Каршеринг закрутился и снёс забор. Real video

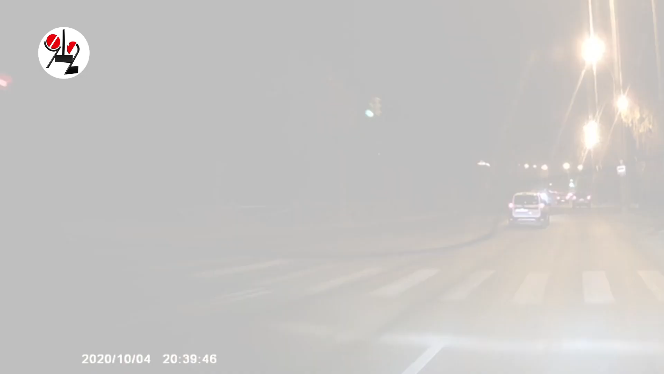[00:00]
В Екатеринбурге в девятом часу вечера, естественно в потьмах, на искусственно освещенном проспекте космонавтов,
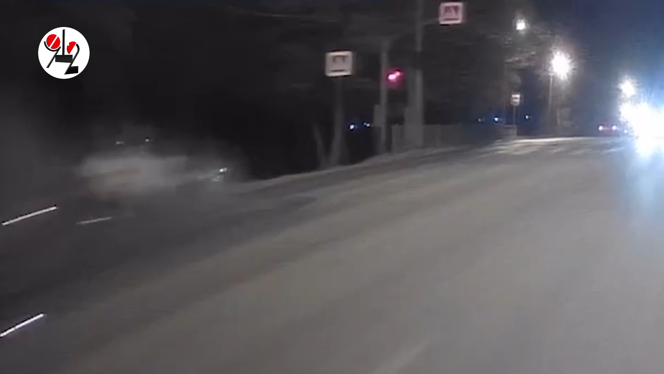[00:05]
каршеринговый делимобиль исполнил вертушку. На ровном месте его мотнуло вправо, он налетел на бордюра поребрик и завертелся вокруг вертикальной оси.